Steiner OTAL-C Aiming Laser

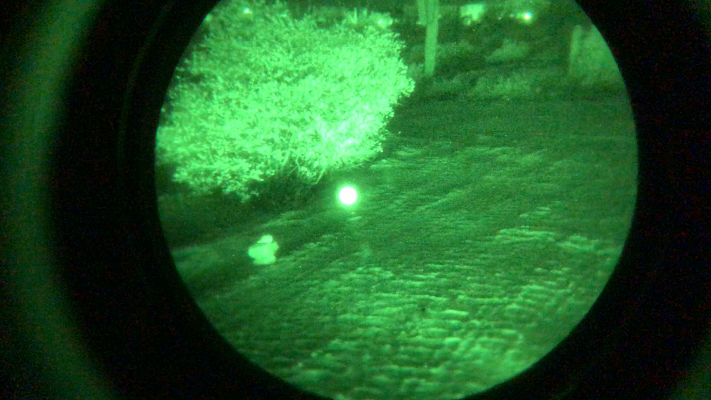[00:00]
Hey guys, Max here again. This is a little demo of the OT-ALC laser designator from Steiner. This thing is really cool. Now what you see through my iPhone unfortunately is kind of a blob, but what I can see when I look at this with my eye through
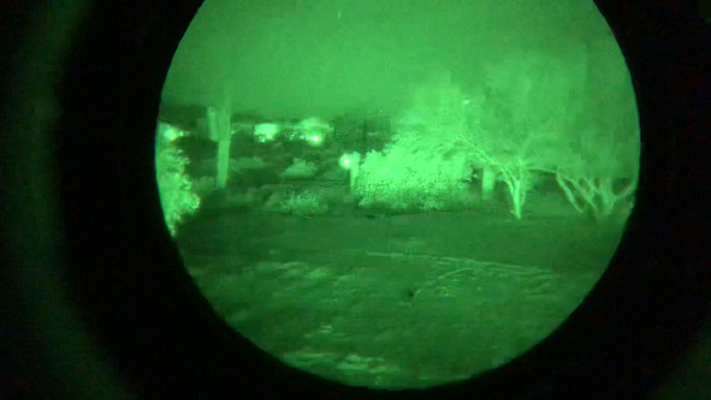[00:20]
the PVS-14 is it is a round light with a very sharp point of light much brighter in the center.
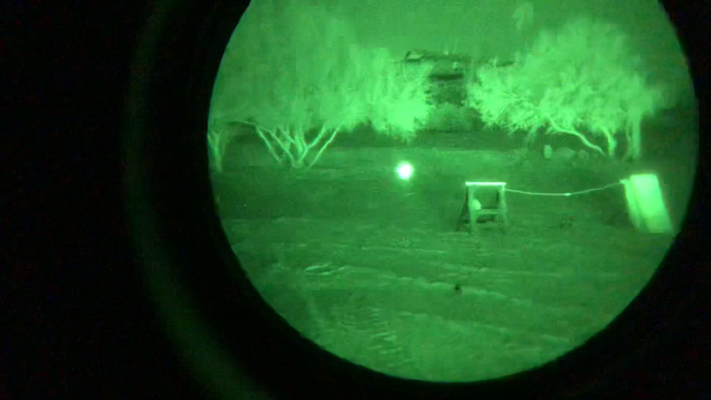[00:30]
So as a laser aiming device it is very, very capable. So I'm going to just keep it trained right here on the ground and show you that it is invisible to the naked eye. Absolutely invisible.
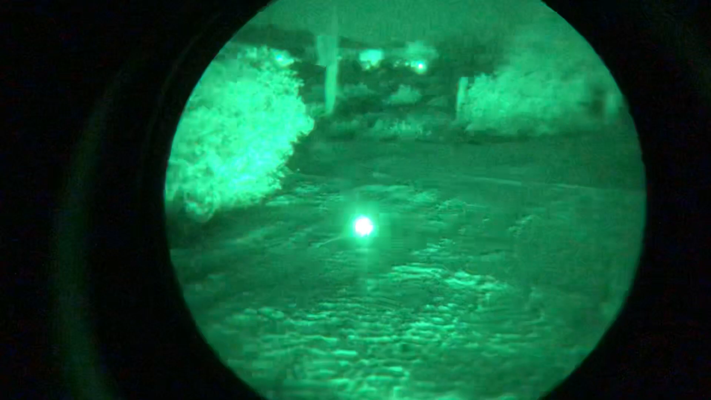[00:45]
So this is a pretty cool thing. I've been shining it around on objects as much as a half a mile away.